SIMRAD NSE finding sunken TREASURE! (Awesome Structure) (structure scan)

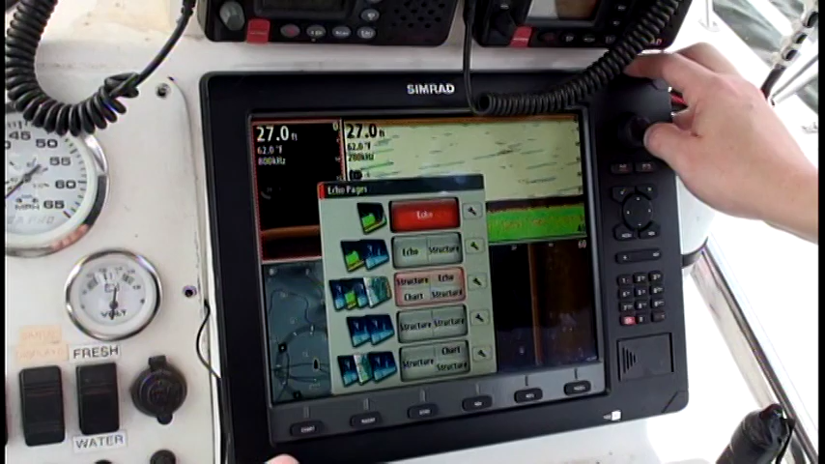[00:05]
On screen: depth 27.0 ft
but until you get out and do stuff like this, you're just not going to learn about your unit.
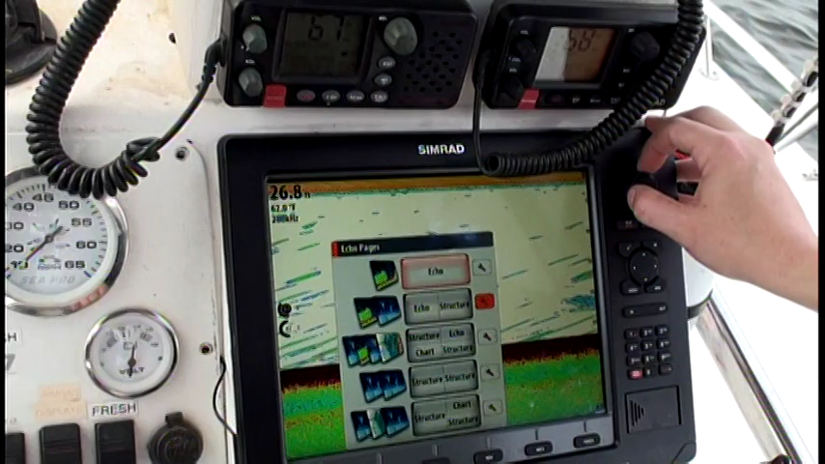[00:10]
On screen: depth 26.8 ft
So we're going to go structure. And if you look, all I'll do is I'll take you to the chart.
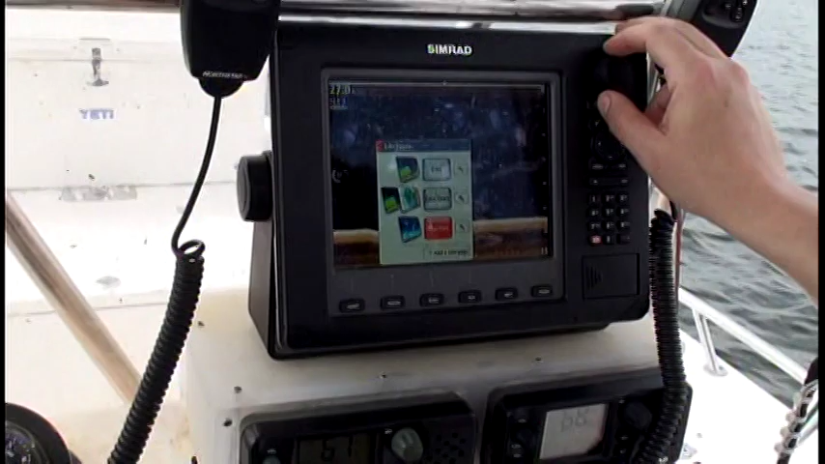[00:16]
We'll go full chart here if you look right here.
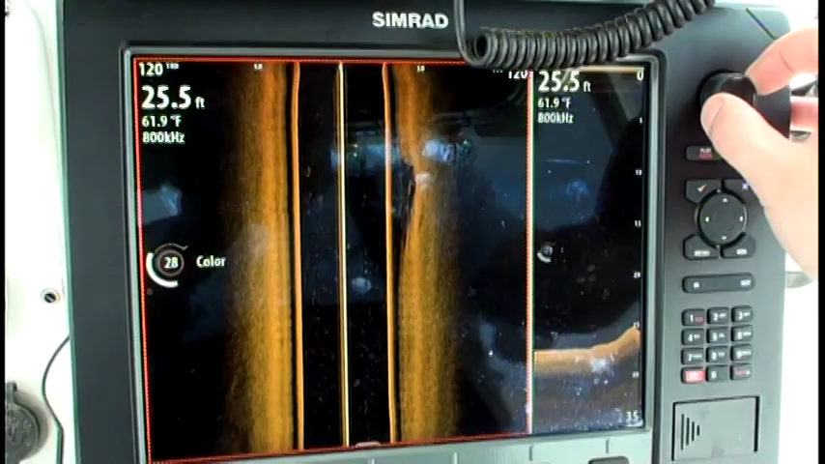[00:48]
On screen: depth 25.5 ft, water 61.9°F
And we have it split here, so we got left and right and a down view. And this is literally what we just did.
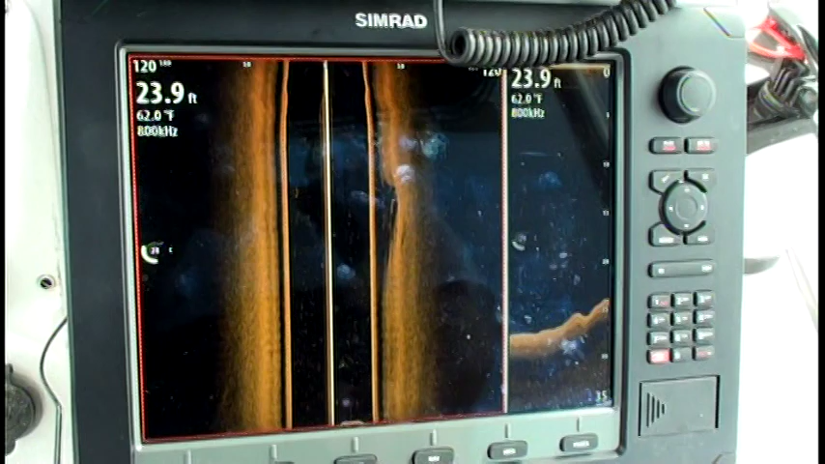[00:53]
On screen: depth 23.9 ft, water 62.0°F
We just put the boat in and we're cruising out. We're getting ready to go get some bait and go fishing. And while we're
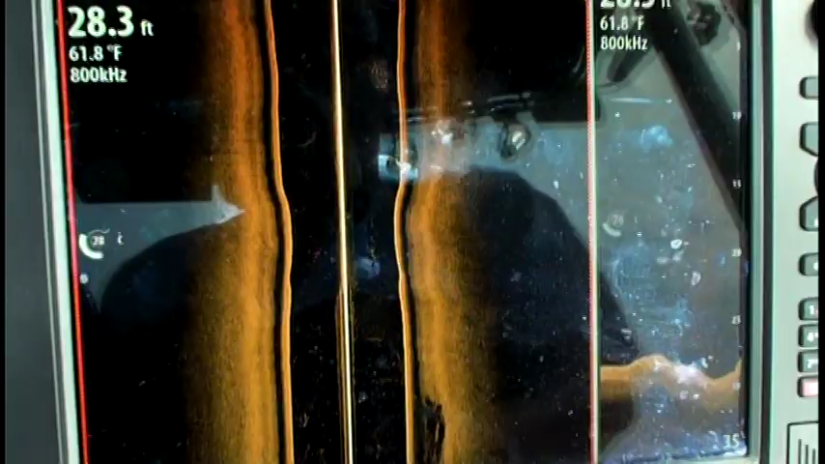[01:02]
On screen: water 61.8°F
driving through, and we noticed
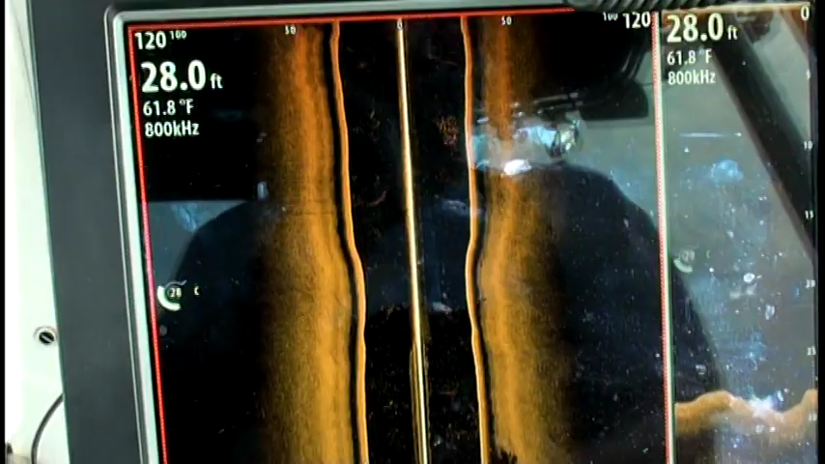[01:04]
On screen: depth 28.0 ft, water 61.8°F
there was a sunken boat. We're not trying to sink ourselves.
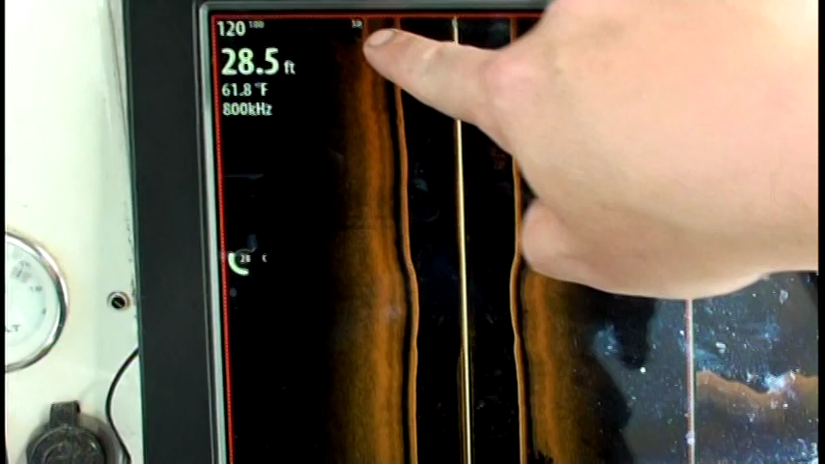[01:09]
On screen: depth 28.5 ft, water 61.8°F
You look right off here to our left. We just saw this boat. But you can see we didn't drive over it.
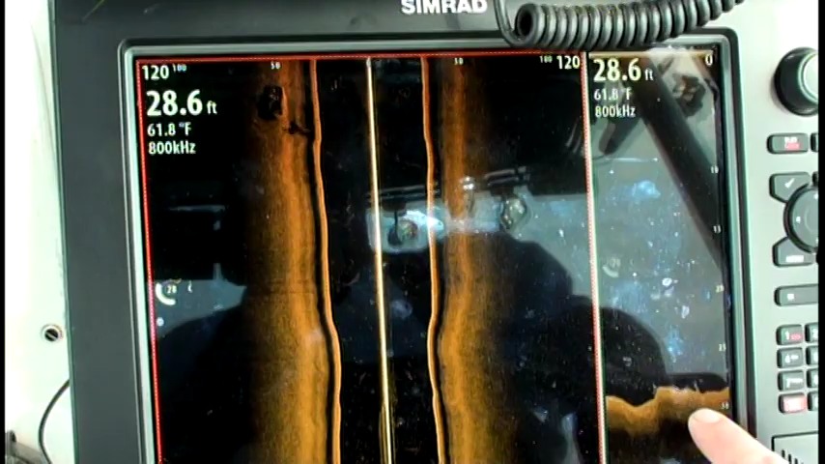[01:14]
On screen: depth 28.6 ft, water 61.8°F
If you look over here on the side, we did not drive over that boat. We weren't lucky enough. The side scan caught it.
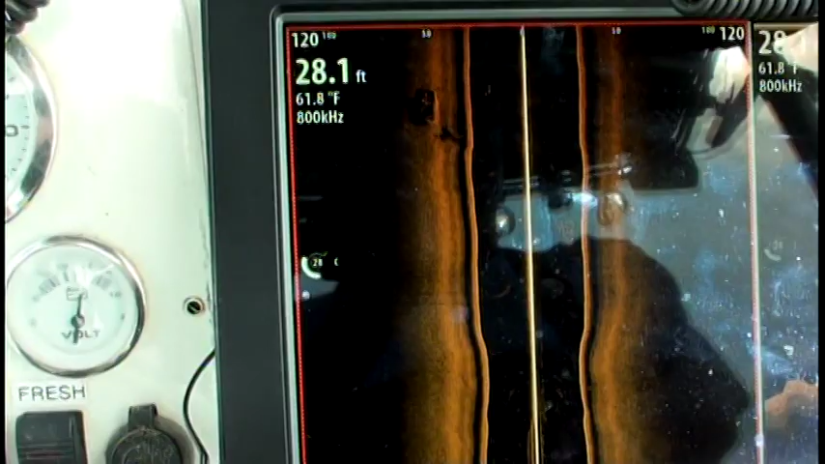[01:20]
On screen: depth 28.1 ft, water 61.8°F
So, you know, we want to go fish over that boat. So all we do is hit our keypad over here and we drag the cursor
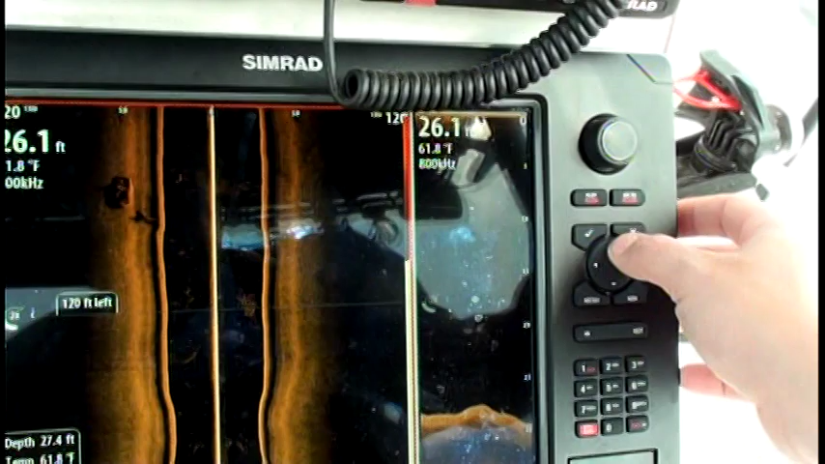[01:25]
On screen: water 61.8°F
right over the top of that boat.
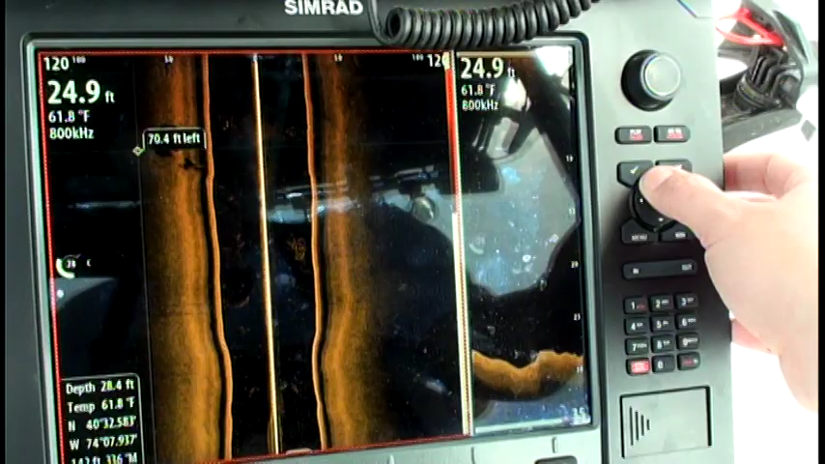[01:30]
On screen: water 61.8°F
And what I like to do is I'm going to make two marks. I'm going to make a mark right on the bat, what I assume is the bow of that boat.
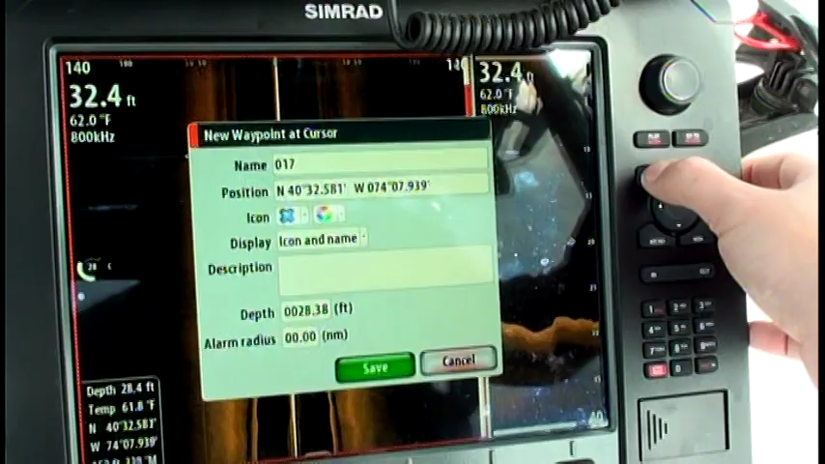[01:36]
Save. I'm going to make another one, what I think is the stern of that boat.
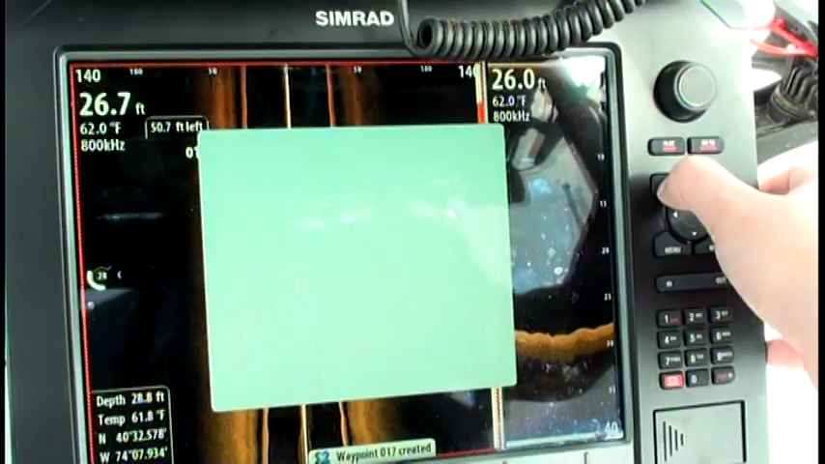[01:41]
Save. X out. And if you look up here on my other chart up here, these are tied together.